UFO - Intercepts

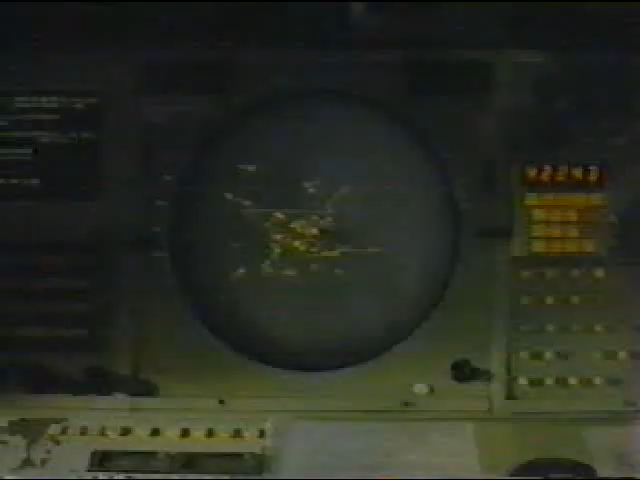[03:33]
He called Andrews Air Force Base and learned that they were seeing the identical blips on their radar. A pair of F-94 Air Force jets were soon searching the skies over Washington, where they found nothing.
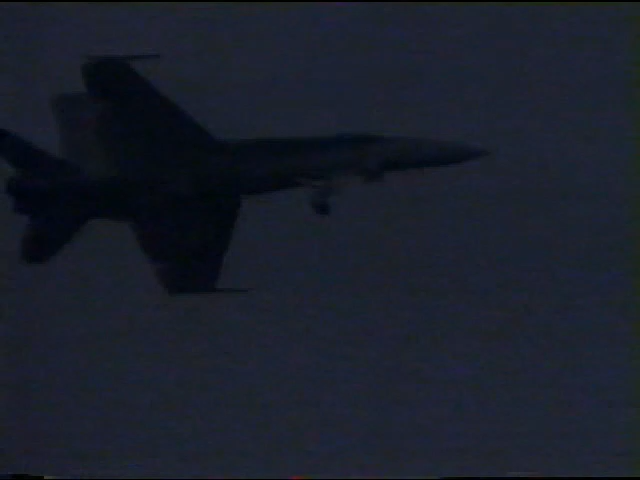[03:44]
As soon as the jets departed,
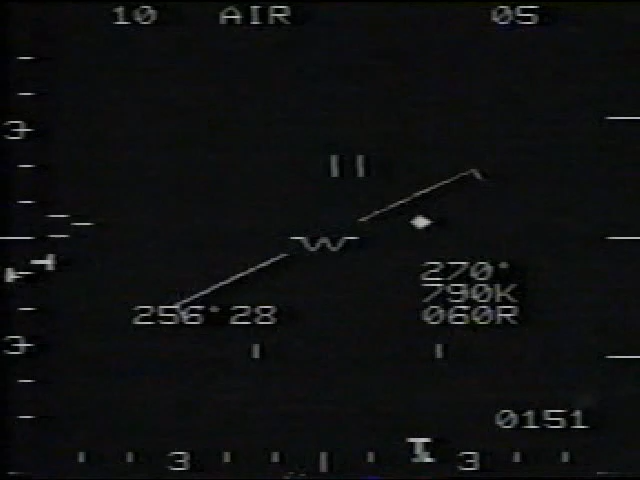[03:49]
the blips reappeared on radar screens and remained there until daybreak. A week later, Harry Barnes picked up ten more objects on radar.
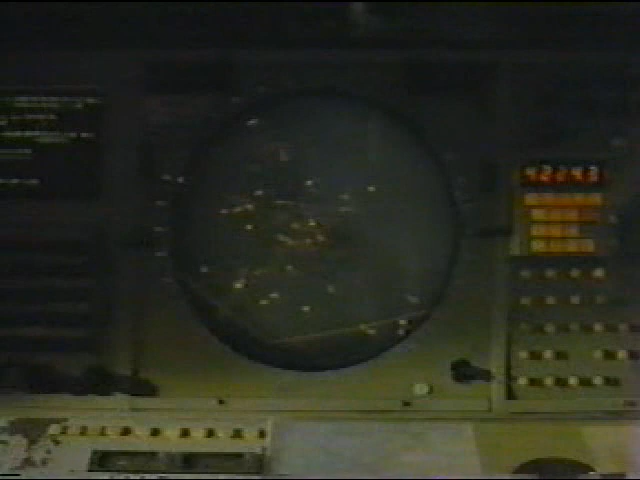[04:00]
Andrews Air Force Base confirmed that the same unknown objects were on their radar scopes as well. Barnes called the Pentagon, and another pair of jets came howling over Washington.